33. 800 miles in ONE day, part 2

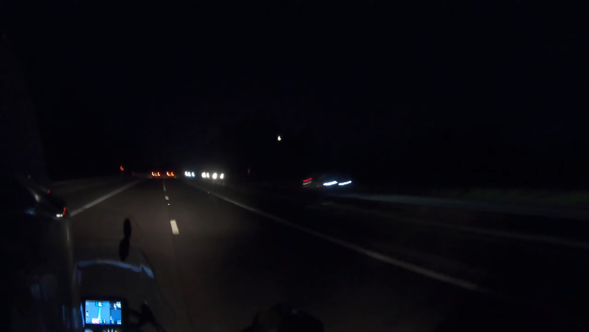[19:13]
I think that's what they call it in Scotland. But look, trees have obscured it. Story of my feckin' day. 722. Mileages, 747 miles down, 67 to go. Moon's still following us, but we're still chasing it.
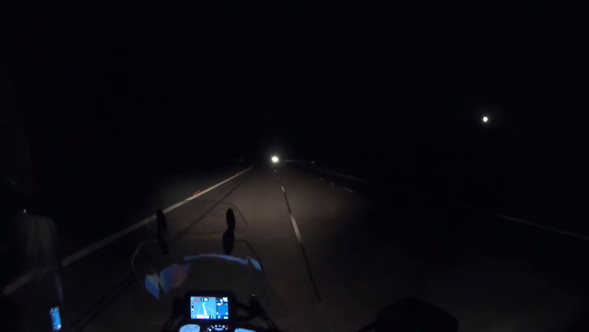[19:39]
Home run now, 788 miles. Oh yes, we just crossed the border. We're now in England. I'm gonna go home, peel the clothes off us, because I think I've grown into them, and then I might have a little glass of wine or a shot of whiskey to round off
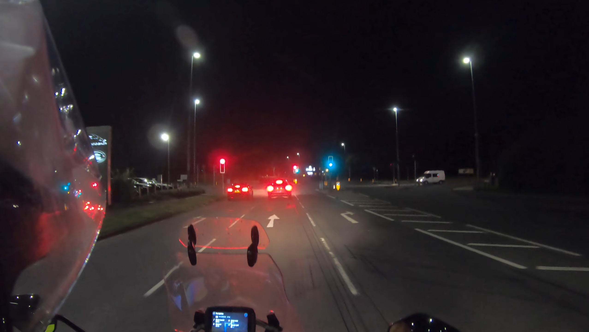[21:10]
at an average speed of 51 miles per hour in 15 hours and 15 minutes of driving. So we're back in the great border city of Carlisle. Having covered more than 800 miles, setting off at 5:15 in the morning. We'll be home by, what time is it now?
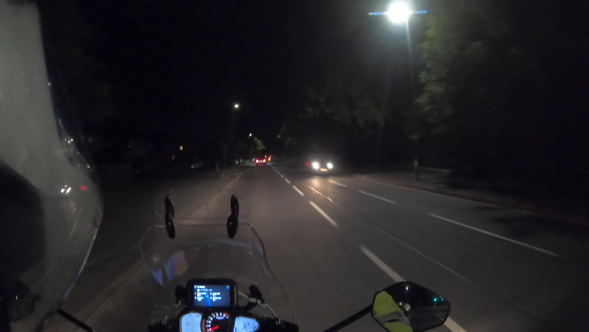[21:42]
22:54. If anybody fancies doing 800 miles in a day, I can recommend a route. Absolutely unbelievably good roads. Thank you for watching. I hope this hasn't bored you too much. But yeah, long distance riding, everyone should do it. Get to know your bike. This thing has been absolutely awesome.
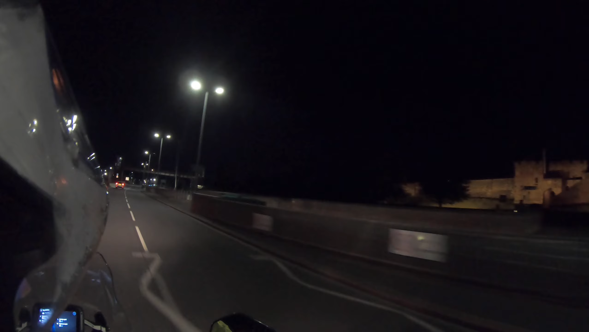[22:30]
Look, trees in the way of it. Anyhow, must go now. Thanks for watching and get out and do the miles. It's absolutely brilliant. You'll come back buzzing from it.